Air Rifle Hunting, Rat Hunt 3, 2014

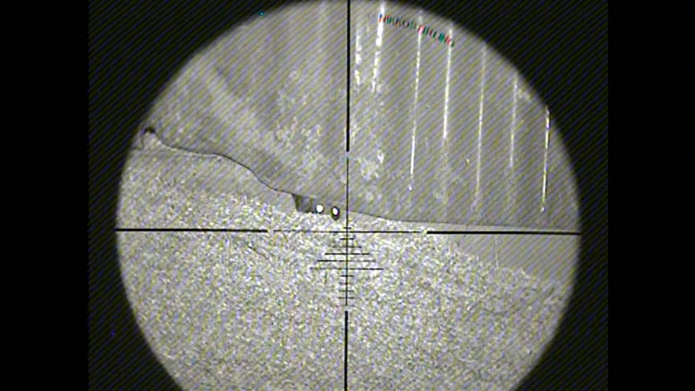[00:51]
I admit I should have made more of this opportunity here. As the little rat kept grabbing stuff and running back out the door.
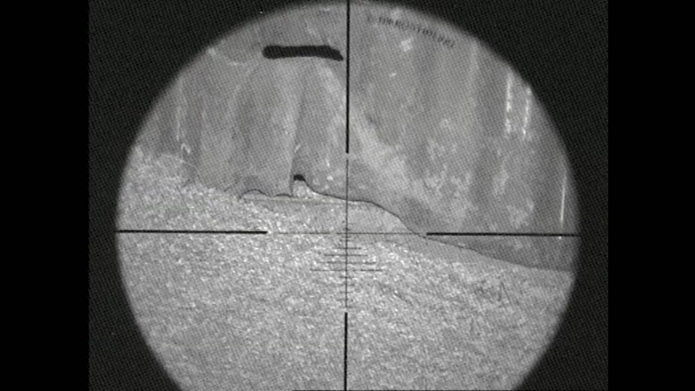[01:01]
But the rest of them seemed to realise if they ventured much further out from the protection of that tin, they'd be in trouble.
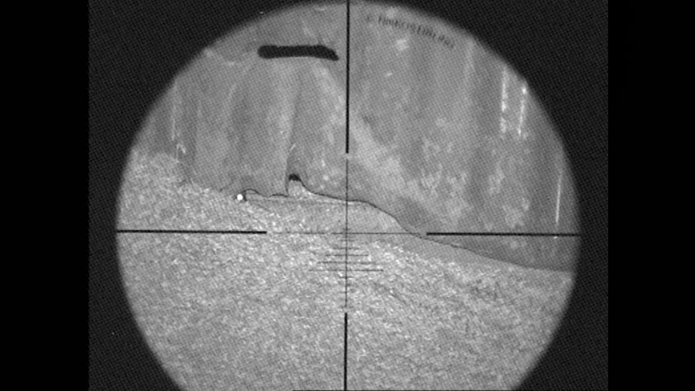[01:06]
But I did manage to get a few rats hunting around the yard on one or two farms over two or three nights.
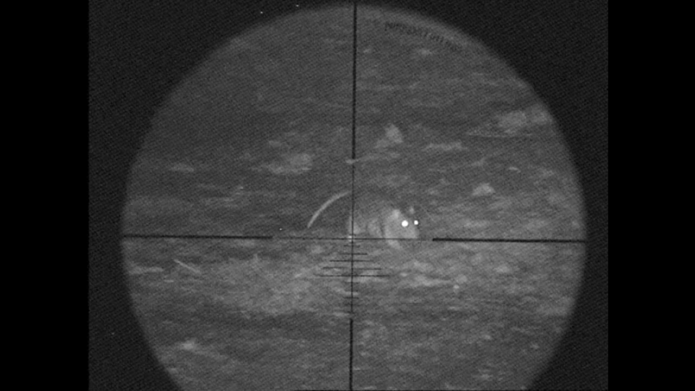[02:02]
The cats mustn't be putting much fear into him. But I managed to detect him with a heart and lung shot.
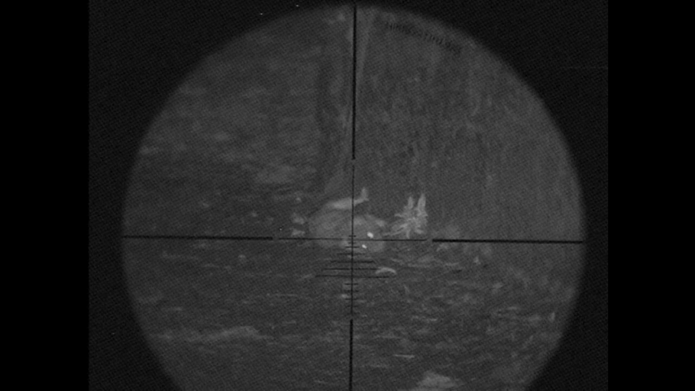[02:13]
I reload just in case I needed a second shot. But he was obviously on his way out.
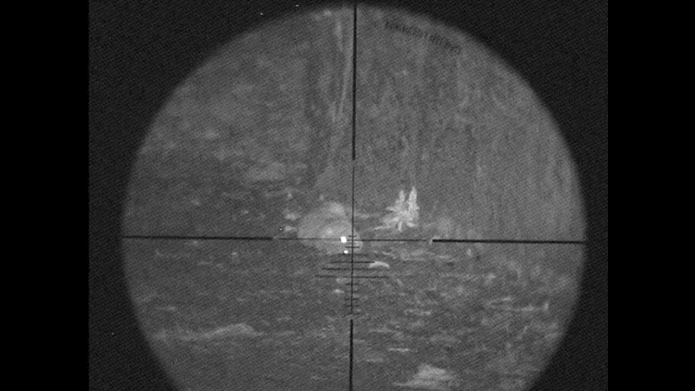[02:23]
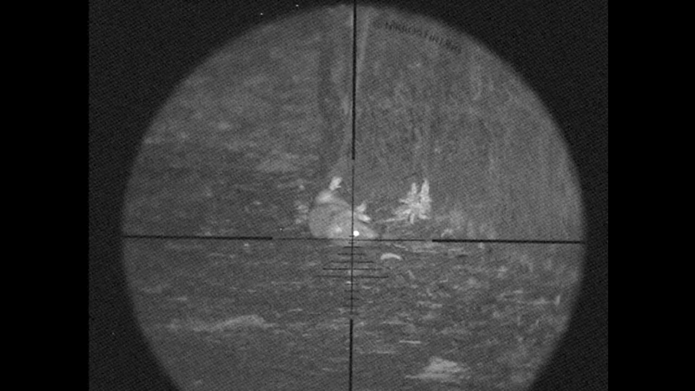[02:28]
Another rat kept teasing me, sitting in this crack here between a couple of pallets.
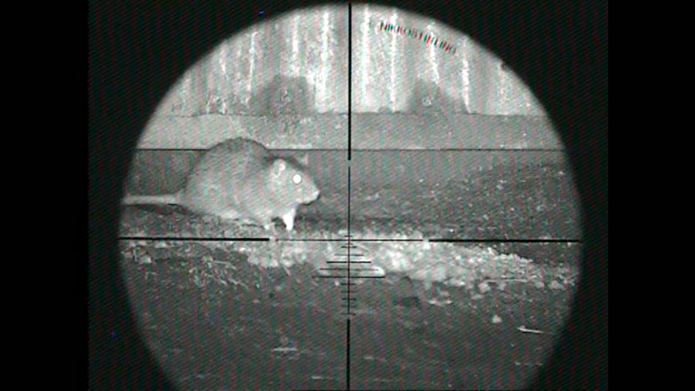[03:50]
From the slurry tank below the cattle. Well he'll not be heading back down that hole again.